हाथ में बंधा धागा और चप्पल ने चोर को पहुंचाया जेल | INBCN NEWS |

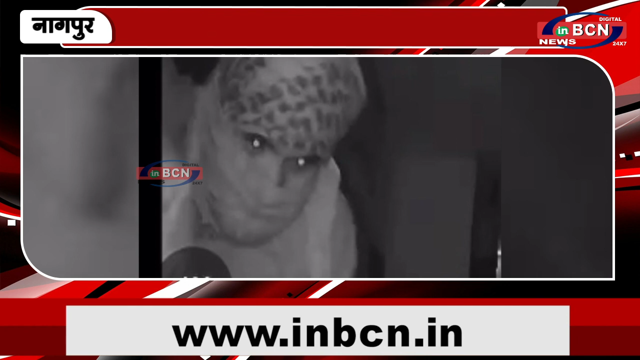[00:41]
कड़ी पूश्टाच में आरोपी अमोल राउत ने चोरी करने की बात कबूल की उसने पुलीस को बताया कि प्रताप नगर में कारोबारी वेंकट